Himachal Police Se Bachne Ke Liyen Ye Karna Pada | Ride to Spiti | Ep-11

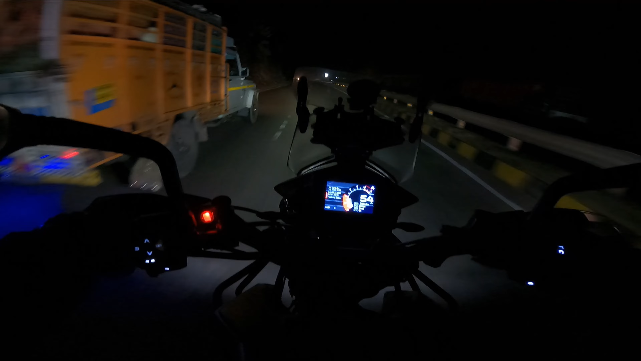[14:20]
एकसिट ले लिया है हमाचल बौर्डर क्रोस कर लिया है राइट डू स्पिती
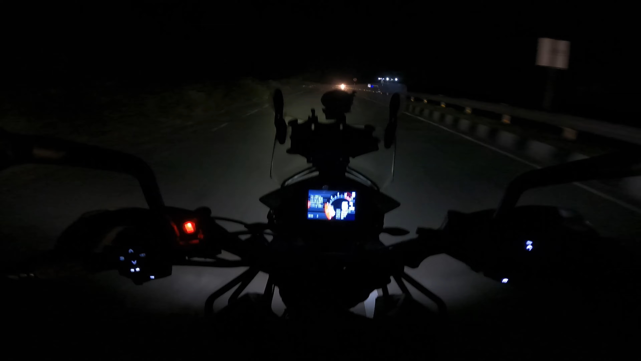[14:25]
करके बहुत ही बढ़िया लग रहा है आ गए भाया पूरे नीचे पहड़ों के नीचे आ गए है बुरा तो लग रहा है लेकि बढ़िया भी लग रहा है क्योंकि यार पूरी सक्सेस्फुल
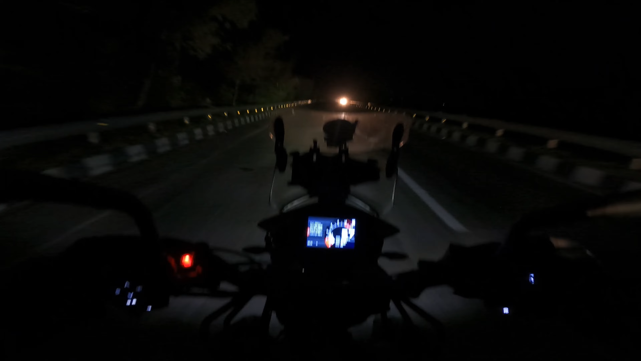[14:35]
हो � यह हमारी पाहड वाली राइड अभी नीचे आ गया है अभी जो रहेगा वो नीचे रहेगा यह अपना भी पूरा टाइम फॉर लेन वाला हाइवे लेने वारा है अभी बजरे रात के पॉने
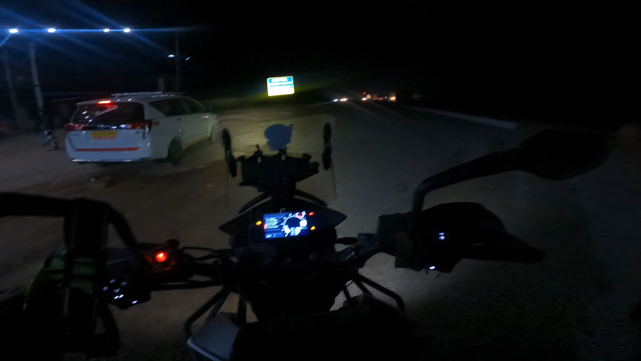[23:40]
रोड है रात हो गई यह अंदेर हो गई है रात के अभी साड़े साथ बज़ रहे है तो चलाने में दिक्कत आ रही है तो यह कोई तो